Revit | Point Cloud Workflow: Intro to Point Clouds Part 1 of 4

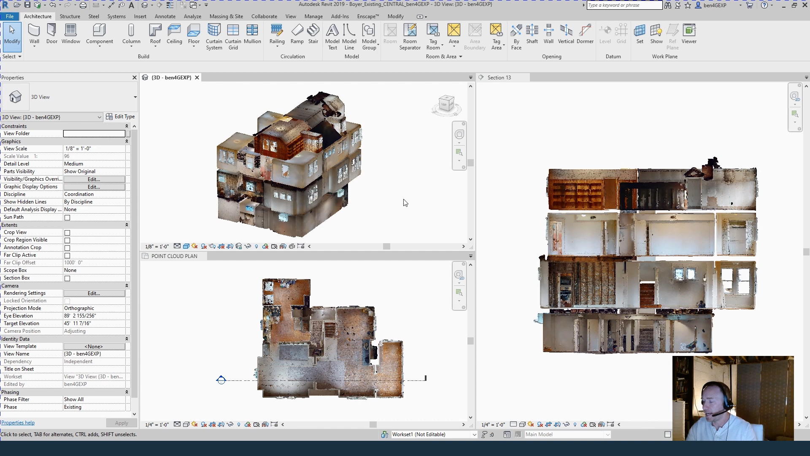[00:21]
Now the cost to get a point cloud has come down quite a bit. The equipment is far more accessible and so I'm gonna show you in the next couple of videos what a point cloud is, how you go about getting one, and some tips and tricks for modeling your existing conditions using a point cloud instead of field measuring a house yourself. The super short rundown is a point cloud is
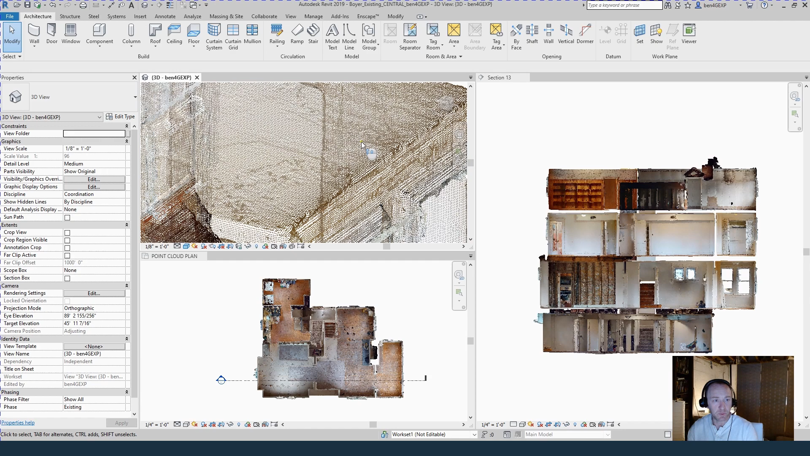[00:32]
basically a data file made up of millions and millions of tiny little data points that together form an image and actually a 3d model and you can bring this into Revit and then trace over it with walls, floors, windows, doors, all that stuff and it's a better way to view the model and it's more accurate than your traditional field measure by hand. The way you get these basically two ways one you can hire someone to do it or you can create it yourself. In the past you needed someone who was sort of trained in doing this and they would have very very expensive like twenty thirty forty thousand dollar laser cameras.
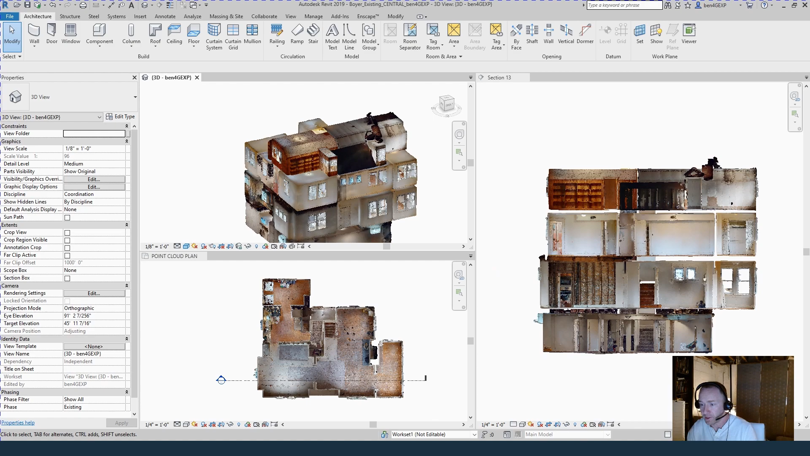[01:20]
The guys that do this kind of thing basically your real estate tour and you any real estate tour like you see on Zillow or Redfin. The people who are doing this are usually using a camera called a Matterport Pro 3D
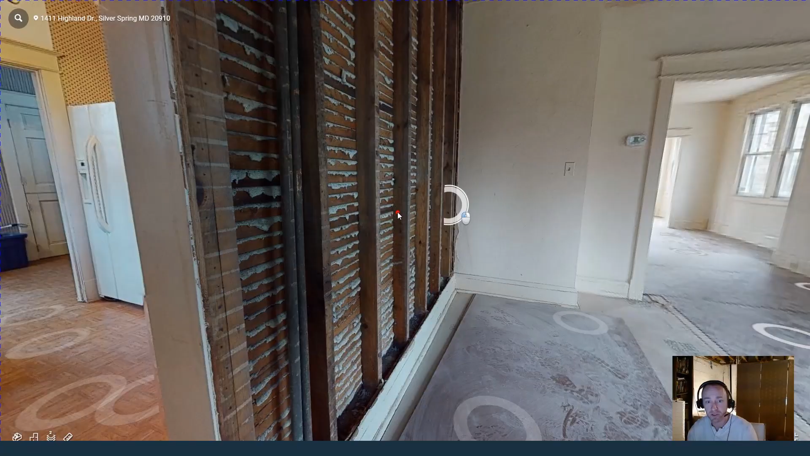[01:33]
and it can create this and they have access to something called Matterpack files which you're going to need. So I have been hiring a real estate photographer for about 400 bucks to scan the houses for me.
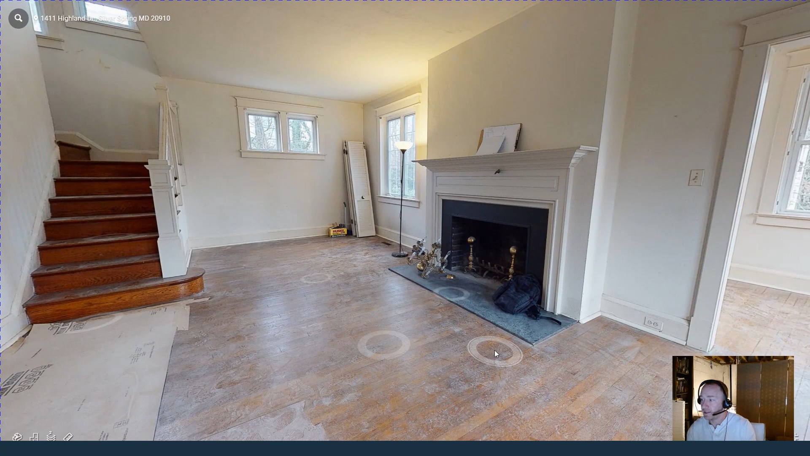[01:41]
I get the Matterpack files and then I'm able to create in Autodesk Recap which I'll show you as well the point cloud. I bring that into Revit and then I model over it just the way I would model existing conditions
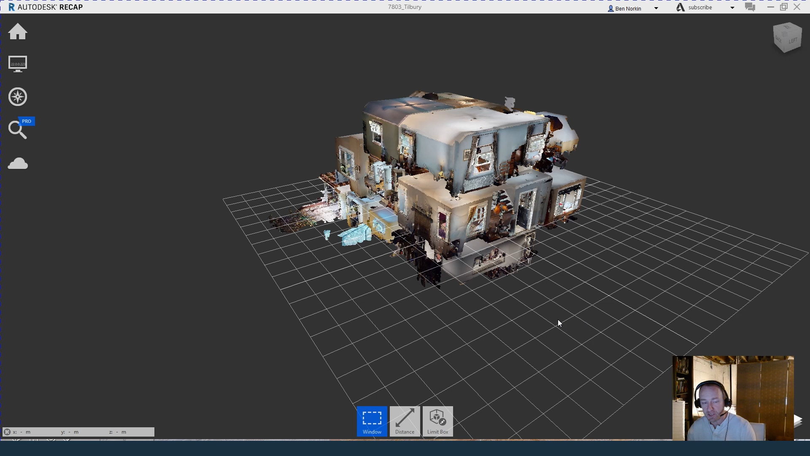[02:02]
if I had went to a house and measured it myself with my own laser and tape measure. So I have been doing this basically this year I found this to be a much better workflow it's more enjoyable it's more accurate and the next couple videos I'm going to go into a little bit more detail of all those things I just covered.